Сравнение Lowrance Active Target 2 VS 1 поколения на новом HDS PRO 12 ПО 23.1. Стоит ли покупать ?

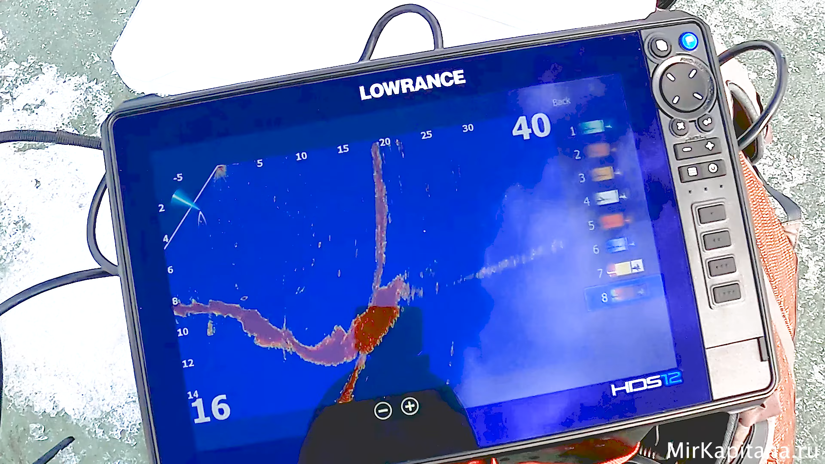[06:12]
конечно, сделали тоже голубую палитру Она выглядит довольно интересно Я бы даже сказал Наверное,
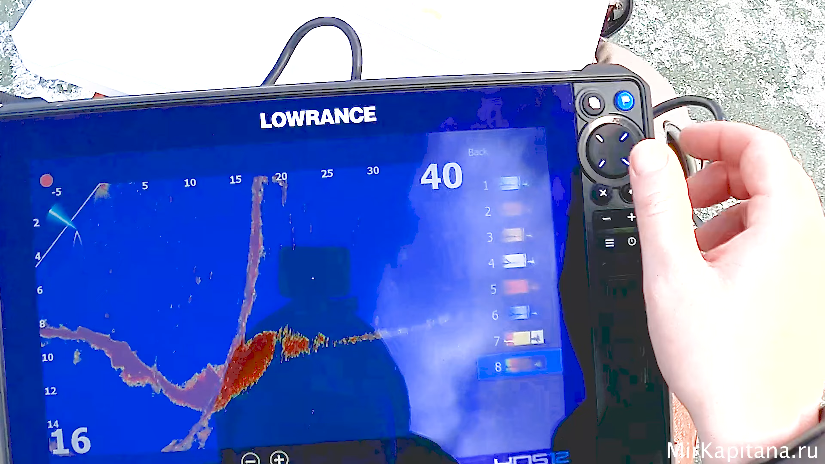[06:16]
интереснее Выглядит классическая Сонарная Компоновка, да Когда белый фон И чем плотнее Тем более желтый цвет Свечение происходит Наверное,
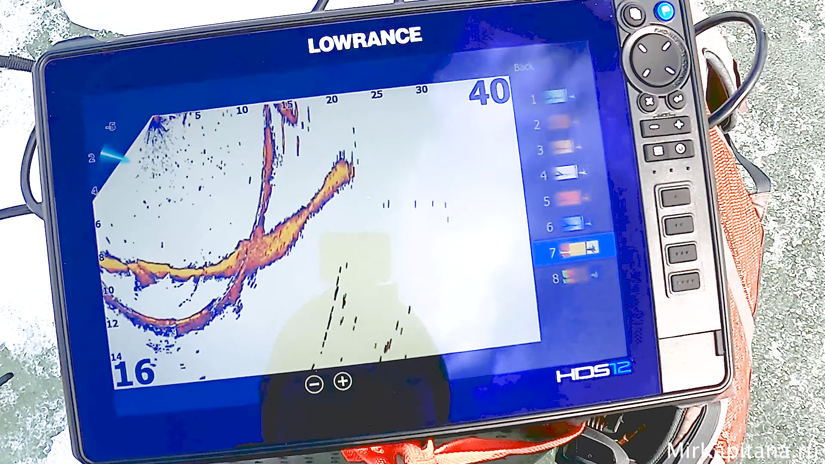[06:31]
даже это удобнее Но мои глаза,
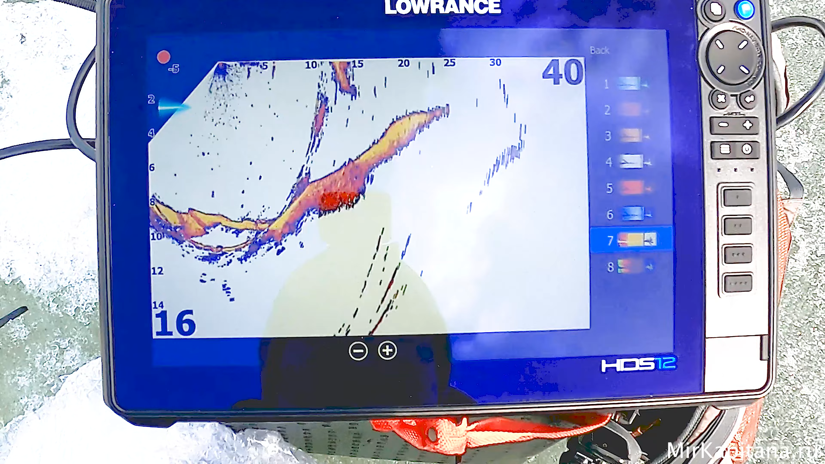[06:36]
честно говоря Уже привыкли читать изображения В песочной картинке То есть это палитра номер
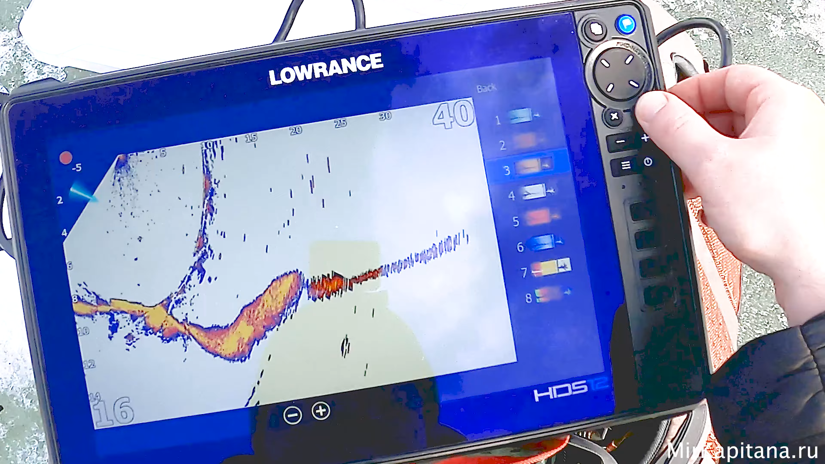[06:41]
3 Вот здесь как бы уже мозг твой привыкает Что если это крупная рыба Она просто ярко светится Ее как бы лучше видно
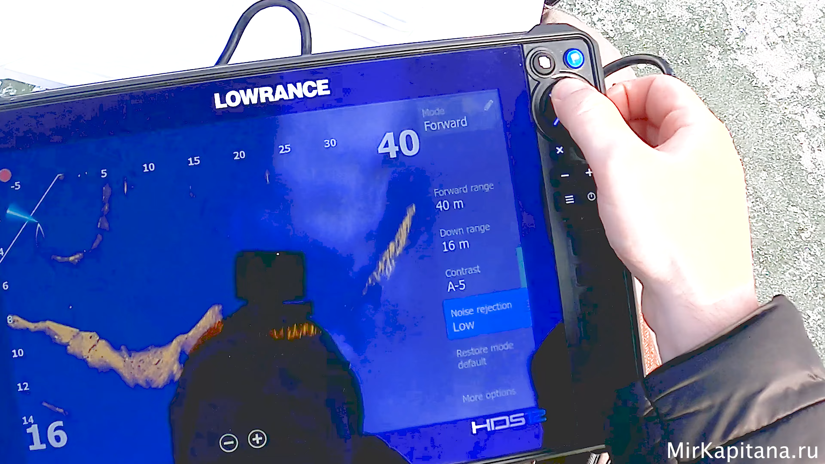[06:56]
в режиме Нижнего сканирования Я сразу
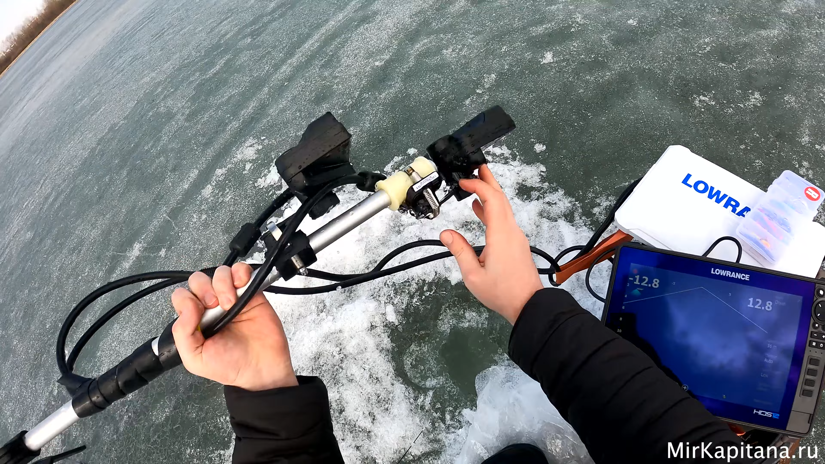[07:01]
на нулевых креплениях сделал То есть я их выровнял Чтобы датчики смотрели ровно вниз всегда Вот так Кстати, они еще сделали Shallow Написали, что это До глубины в 3 метра Ну У нас электромоторов нет Поэтому нам это не нужно У нас все будет по-нормальному Иначе При изгибах То есть поскольку тут Изгиб Порядка там 20 градусов
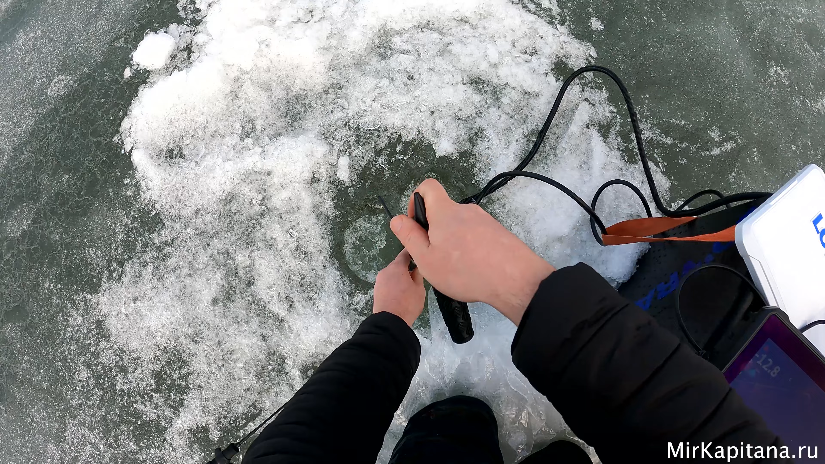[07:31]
Могут возникнуть проблемы Проблемы будут В части Соответственно отображения Что на большой глубине У вас лучи будет вот так В сторону отходить
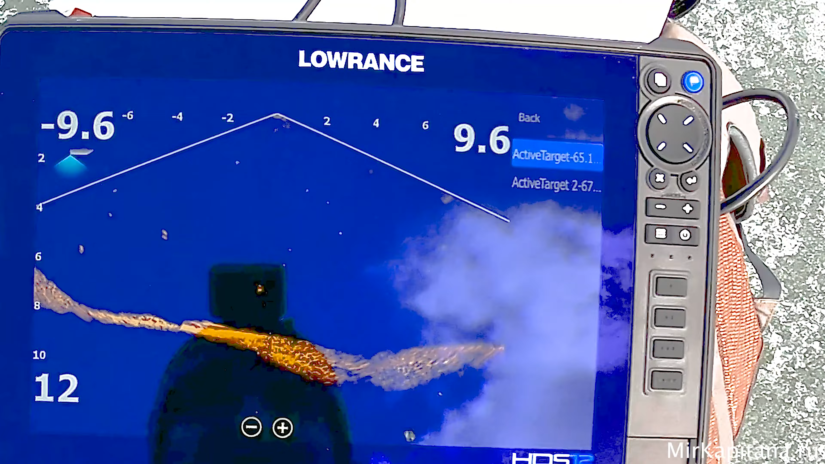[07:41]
В принципе Ну ничего Как бы это
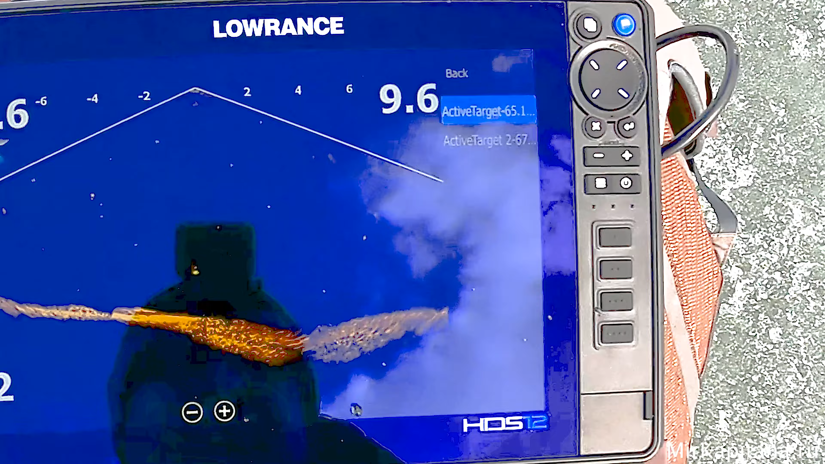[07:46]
первый таргет Тут мне все понятно и ясно Как все это устроено И переходим во второй
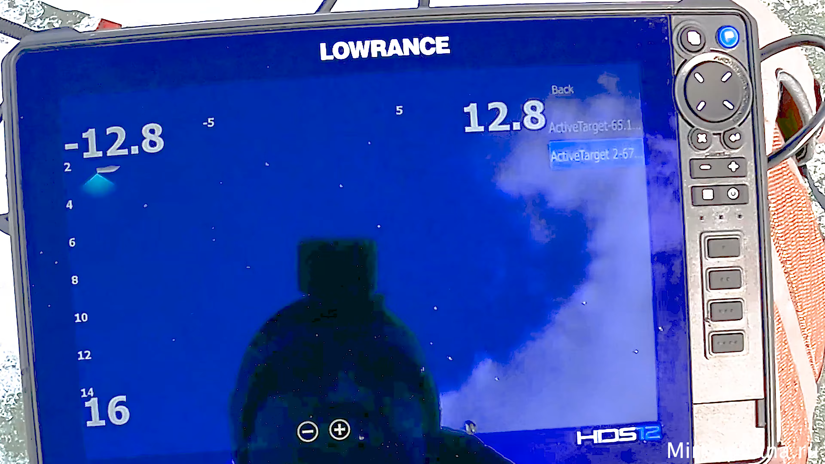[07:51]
Единственное Сейчас мы тоже поменяем
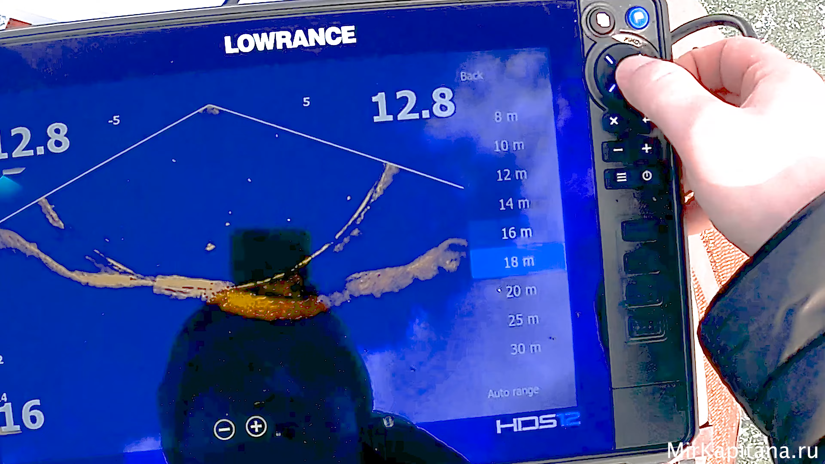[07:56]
12 метров Можно даже 10 Нет? Нет?
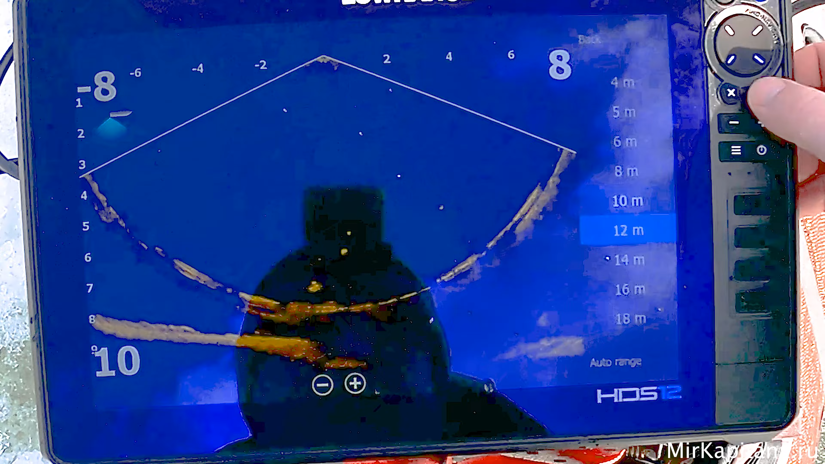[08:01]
12
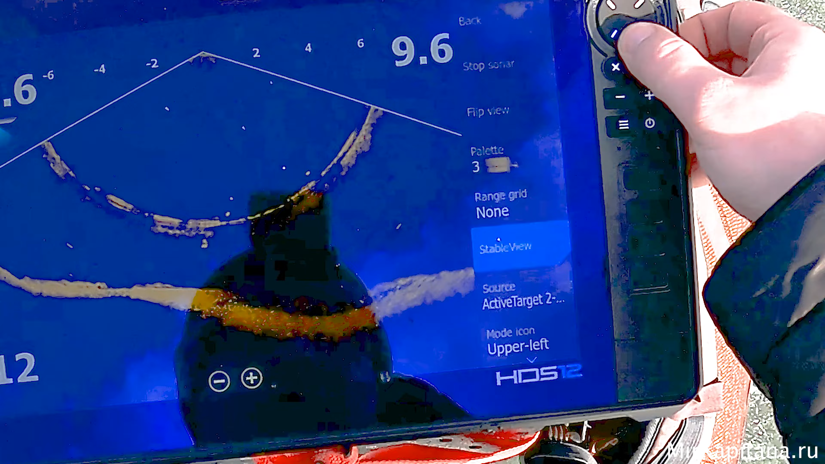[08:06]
И вернемся к таргету
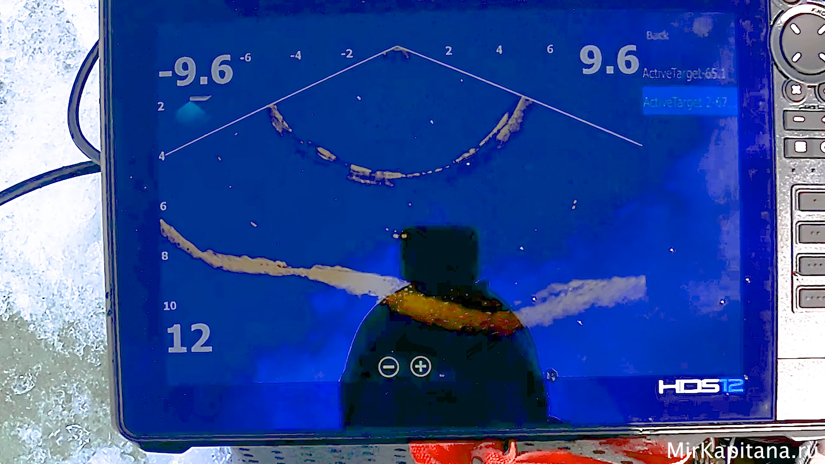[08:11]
Сказать, что как-то стало лучше Давайте еще раз посмотрим
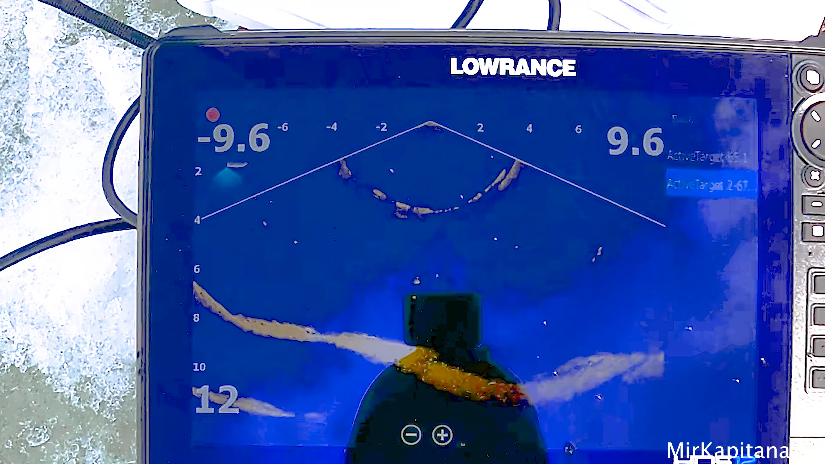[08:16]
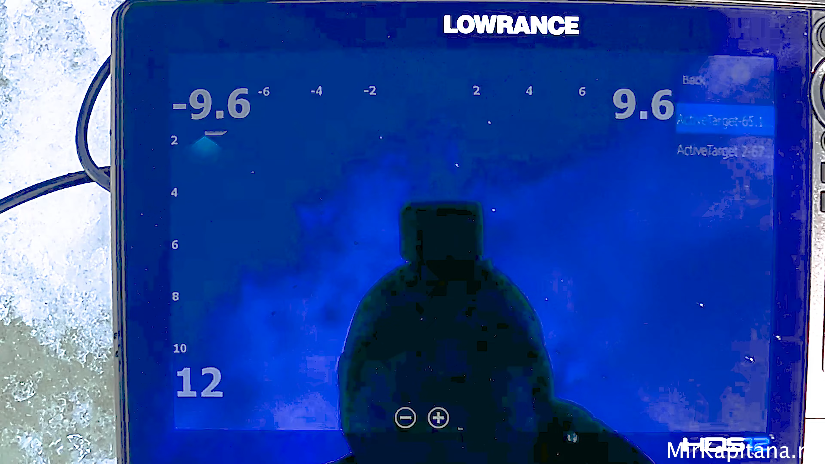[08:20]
Возможно дома уже будет Да, картинка жалко Довоится Сейчас она успокоится